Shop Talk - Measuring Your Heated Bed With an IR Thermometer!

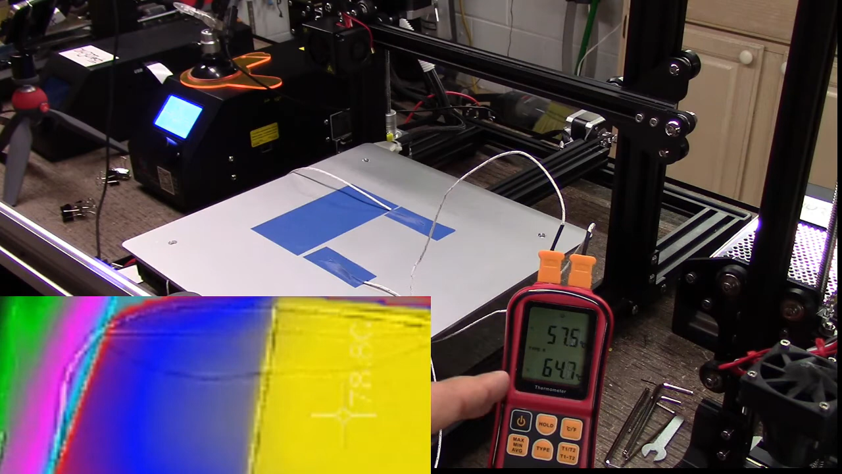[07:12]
Because, the, uh, coupler for the sensor, uh, that goes over to the controller is obviously up inside the bed and very localized to the center of the heat signature here.